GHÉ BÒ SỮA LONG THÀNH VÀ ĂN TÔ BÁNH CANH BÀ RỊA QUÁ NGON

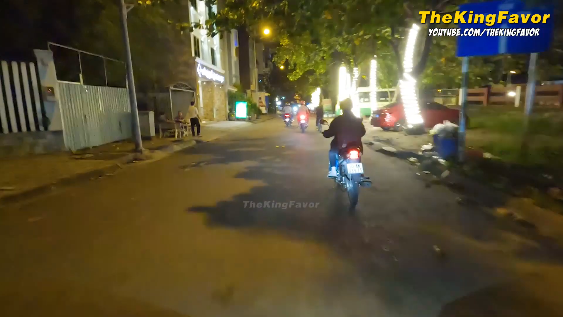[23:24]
Ở đây là đi về hầm Thủ Thiêm. Đường bên dưới cây cầu nãy nè, nãy mới chạy chển, giờ chạy xuống đây, xuống dưới chân cầu. Rồi và trở nên cùng chiều.
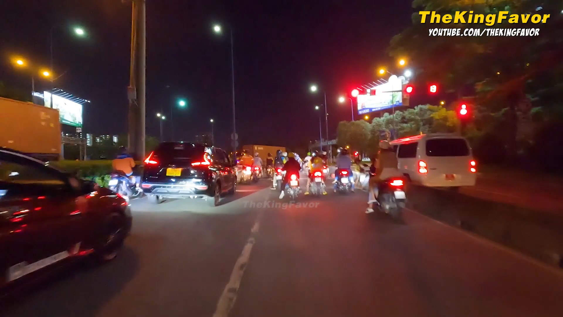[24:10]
Rồi giờ mình sẽ xi nhan để mình quẹo trái về hầm Thủ Thiêm. Đèn xanh, chúng ta quẹo trái. Đoạn này rất là dài. Đoạn này rất là bự chứ quên. Đường rất là bự. Xe máy thì chạy ở trong đây.
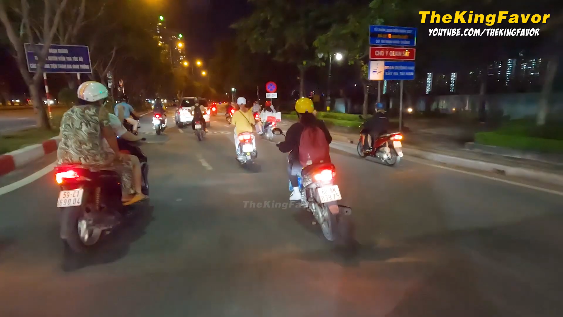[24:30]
Vô đây. Về tới đây là về tới Sài Gòn rồi. Chỉ cần đi thẳng đường Mai Chí Thọ là mình sẽ thẳng về hầm Thủ Thiêm. Còn bây giờ thì mình sẽ kết thúc chương trình ngày hôm nay tại đây. hẹn gặp lại các bạn trong những chương trình khác. Bye bye.